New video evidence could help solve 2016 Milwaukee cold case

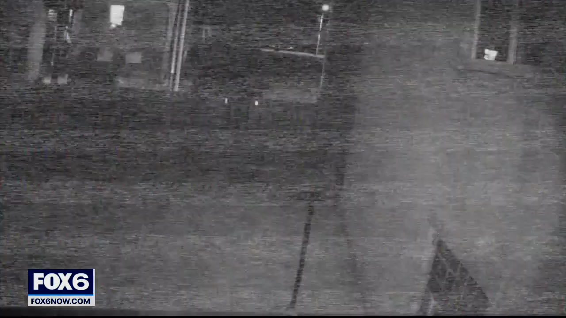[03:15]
The video shows a boxed out truck driving through the alley, and it stops.
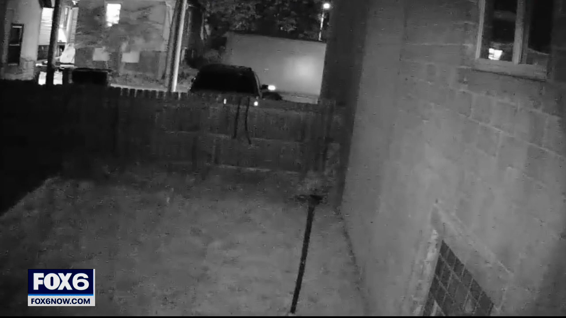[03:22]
It's significant because a witness heard that night a truck pulling up and the cargo door opening up, and heard someone dragging something off of the truck. When Clinton was found, most of his clothing was removed, his phone gone. It tells us that he was definitely killed somewhere else, put into that can, and then brought here.